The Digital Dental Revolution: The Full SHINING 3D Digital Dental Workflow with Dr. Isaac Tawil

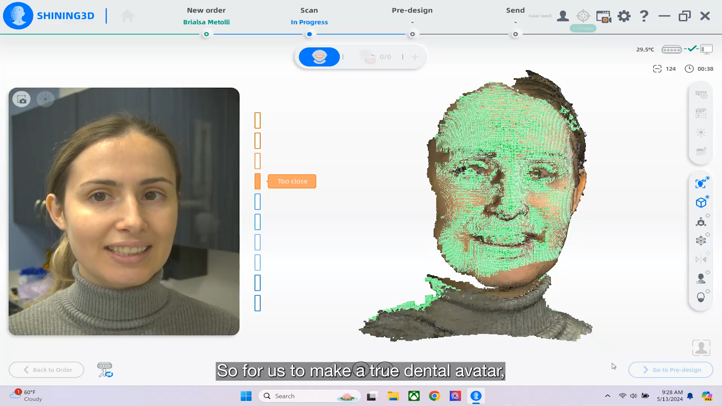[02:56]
So for us to make a true dental avatar, a three-dimensional version of our patient, we need to combine products.
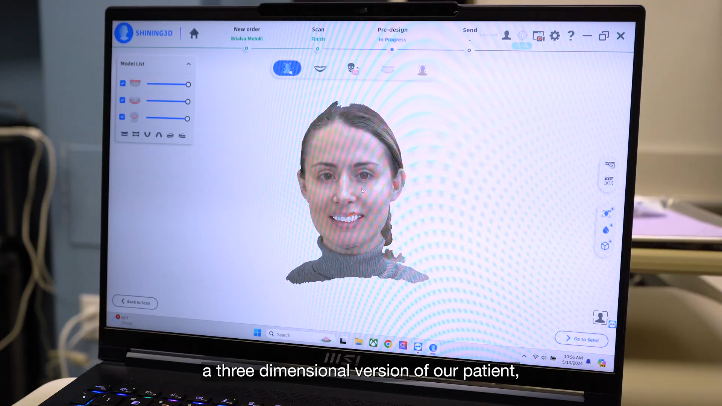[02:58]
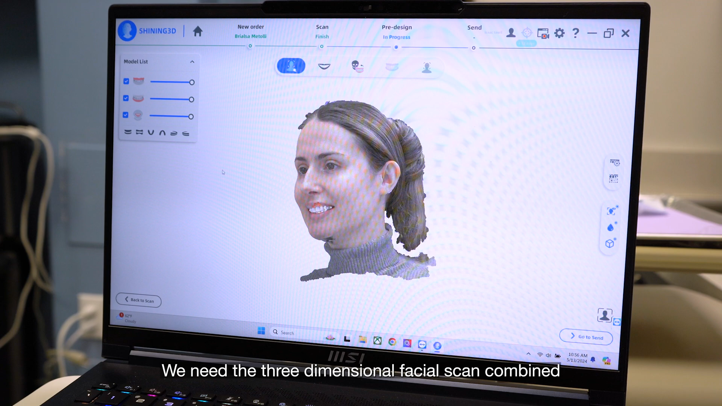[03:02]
We need the three-dimensional facial scan combined